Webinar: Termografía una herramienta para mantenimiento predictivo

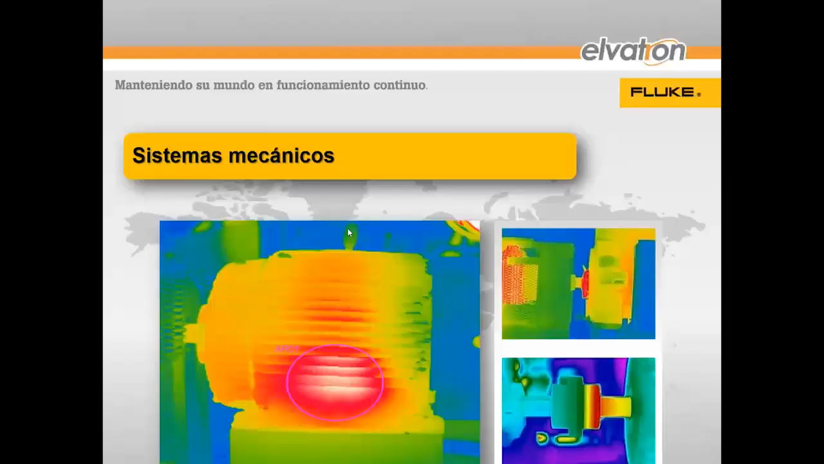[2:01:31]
en sistemas mecánicos por ejemplo en motores vean que la carcasa debería tener una temperatura homogénea en el caso de que no la tenga podría significar un problema de falla del aislamiento o podría ser suciedad falta de mantenimiento entonces sería importante revisar las temperaturas que se estén generando aquí en caso de que esas temperaturas sean más altas que la que aguanta el aislamiento del motor podríamos tener problemas de que la vía útil del mismo se vería reducida en por ejemplo 10 grados por encima de lo que aguanta
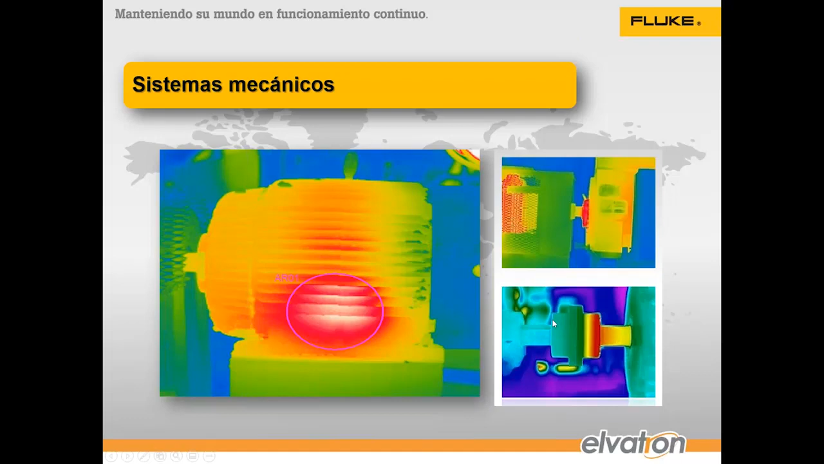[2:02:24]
en los motores ahora imagínense que si en la carcasa le está dando una temperatura alta el aislamiento la temperatura interna va a ser todavía mayor por eso es el problema lo mismo que en los ejes problemas en los ejes o en los acoples va a provocar desalineamientos de ejes problemas de rodamientos fallas en todo el motor y problemas a corto plazo
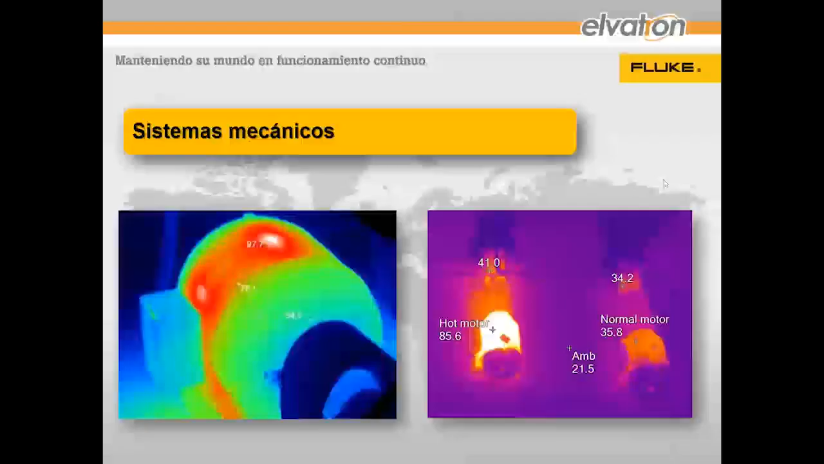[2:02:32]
vean por ejemplo esta imagen hay una función que tiene la cámara TI 480 Pro que no lo tiene la 401 Pro las dos son cámaras a 720 x 480 píxeles son de las mejores opciones y más cómodas que tenemos al día de hoy sin embargo hay una función adicional que tiene la cámara 480 Pro que no lo tiene ningún otro fabricante en el mercado que se llama Multi Sharp el Multi Sharp sirve para hacer mediciones en
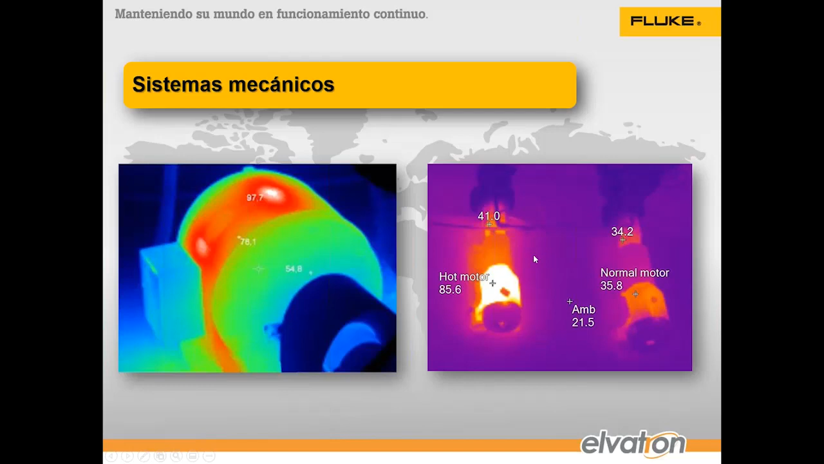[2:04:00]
una diferencia importantísima en la condición de carga y si ambos motores deberían de estar a una condición de carga similar este ya pues tienen un sobrecalentamiento importante
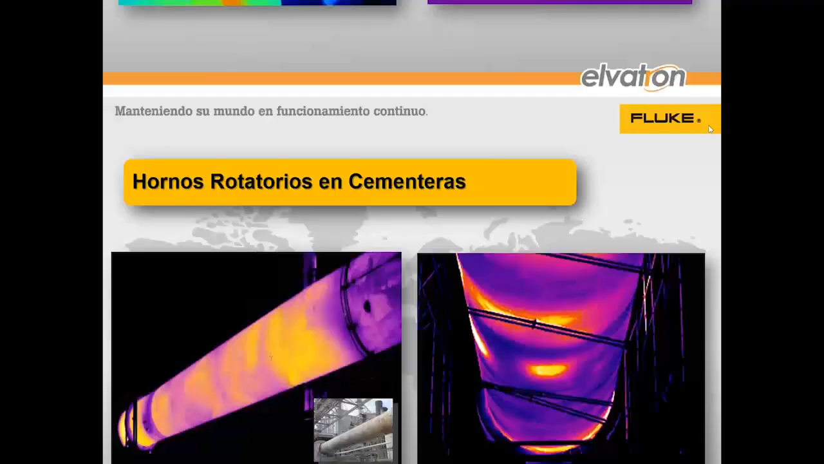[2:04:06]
en hornos y en rotatorios y en cementeras podemos ver desperdicios o que se estén formando capas en el horno que puedan provocar este malos
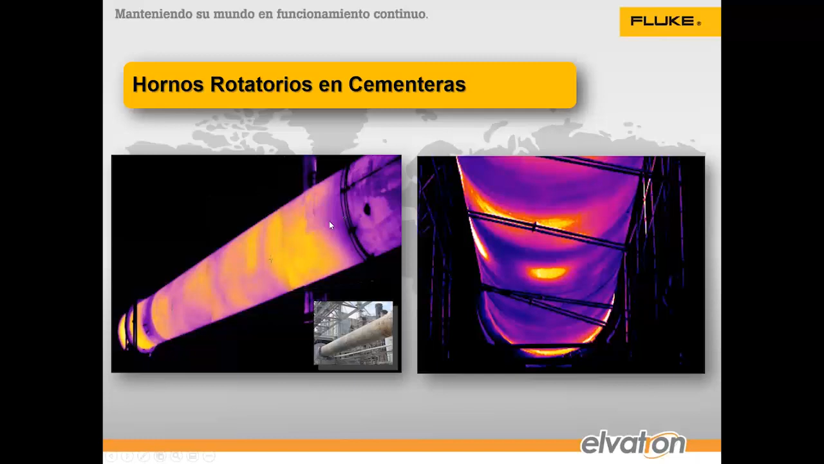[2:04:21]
malas composiciones de los materiales por ejemplo en trampas de
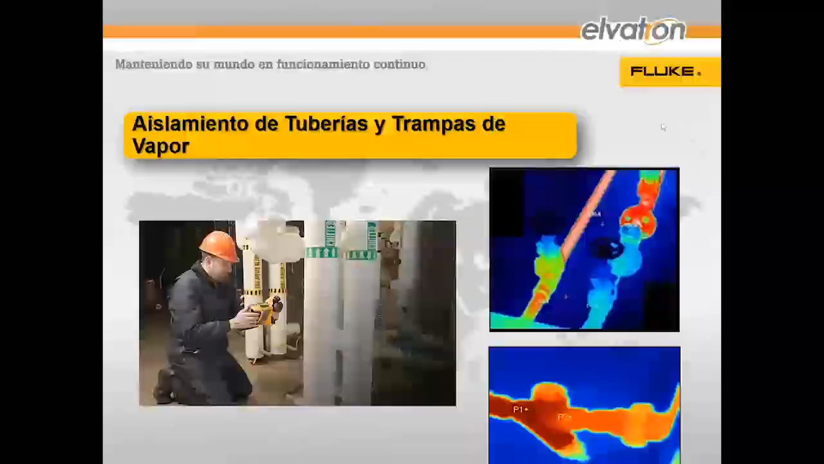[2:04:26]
vapor vean por ejemplo que esta no está actuando esta está dejando pasar vapor y esto no está bien en cambio vean esta actuando de manera correcta
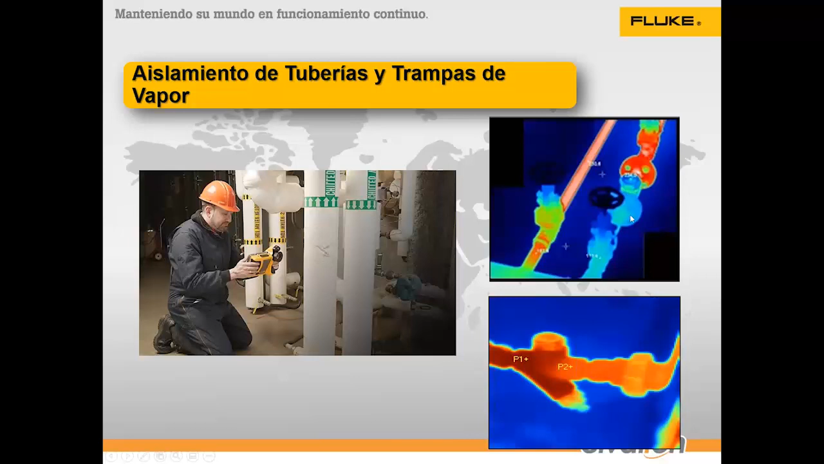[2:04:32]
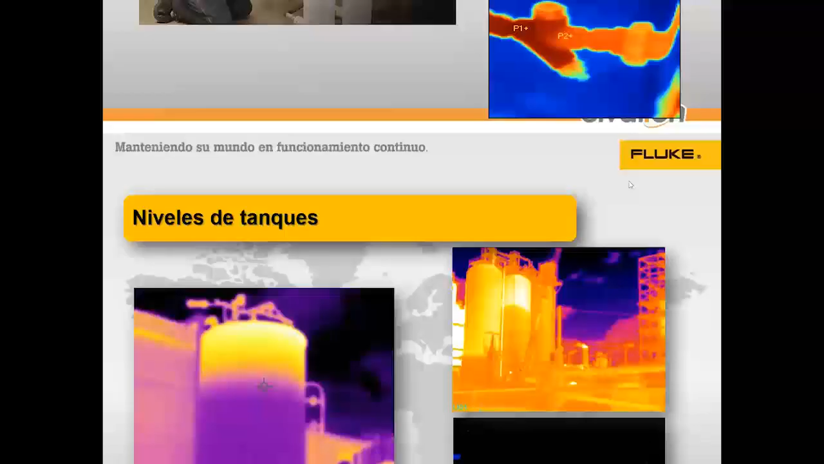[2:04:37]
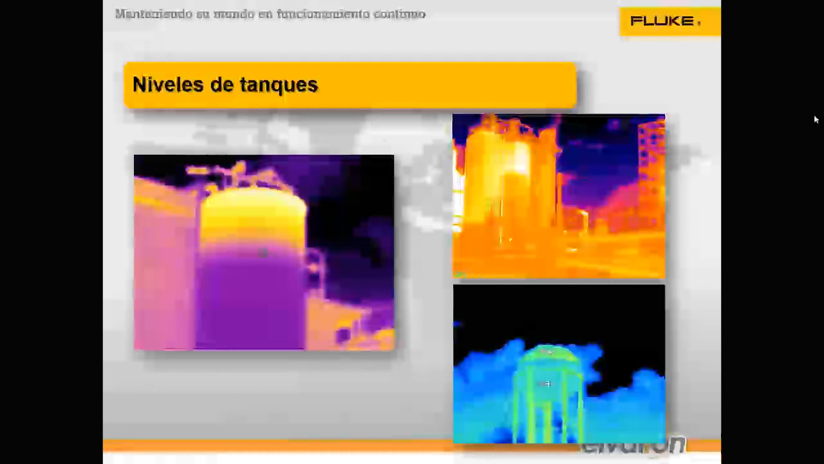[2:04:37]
niveles de tanques como puedo yo ver el nivel de tanques bueno es muy fácil porque por ejemplo dependiendo de la hora del día se va a calentar primero el aire y después el líquido eso quiere decir que yo voy a poder ver una diferencia de temperatura en ambos y voy a ver el
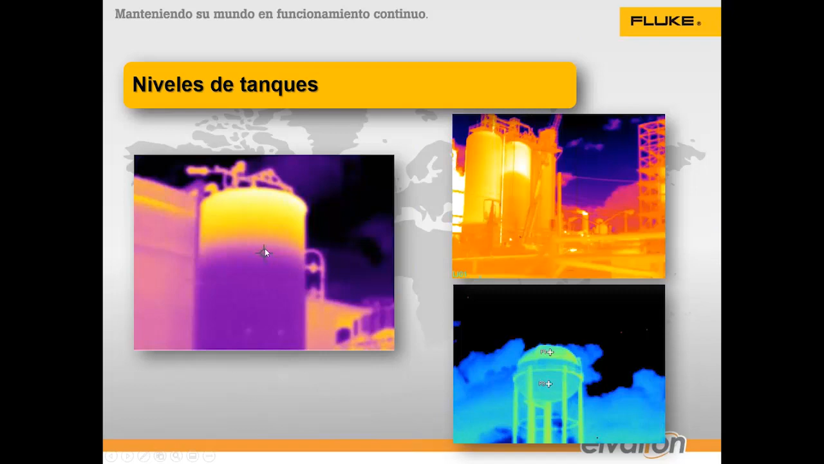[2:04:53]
nivel de manera muy sencilla como en